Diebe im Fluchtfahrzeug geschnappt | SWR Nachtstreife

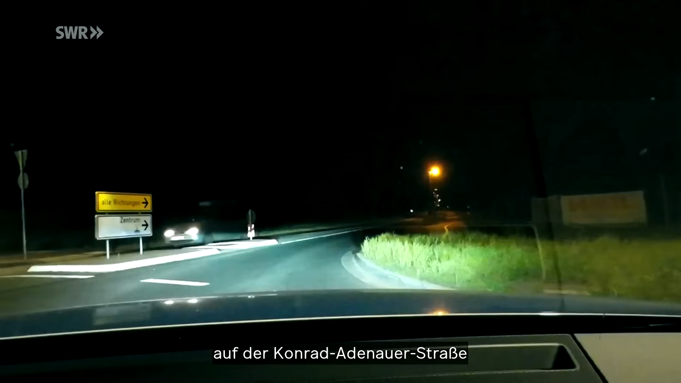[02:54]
Also Rabban, wir haben hier Konrad-Adenauer-Ringen, Richard Siegfried. Das ist ein Galaxy Silber mit Dachbox. Drei oder vier Personen.
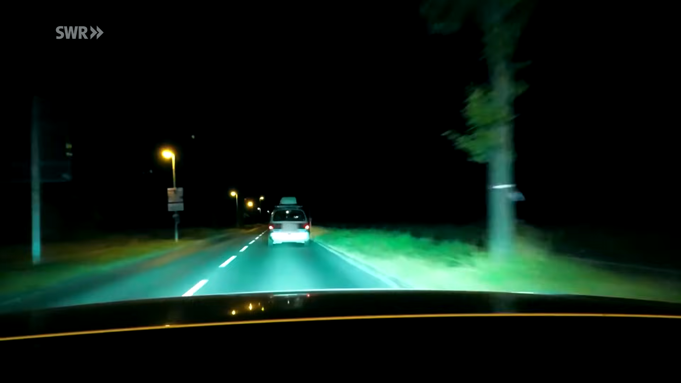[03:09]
Halten wir jetzt an. Das ist kurz vor Freiweinheim. Verstanden. Meckert 20, 12, aber was?